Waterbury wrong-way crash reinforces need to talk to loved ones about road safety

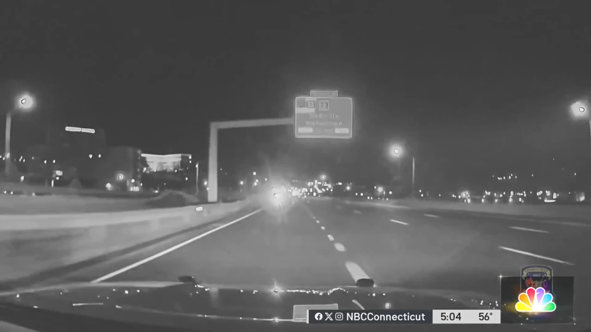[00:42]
That's oftentimes we have to put ourselves in that in harm's way to prevent and protect others from getting injured. That's just what one trooper did. When working a detail on a construction site, he responded to the dispatch that there was a wrong way driver. As he approaches the area, he begins to slow down and stop in the left lane because he sees the headlights coming. That trooper's dash cam shows the headlights moving closer. As the driver continues south on the northbound side, the trooper turns slightly and the cars collide.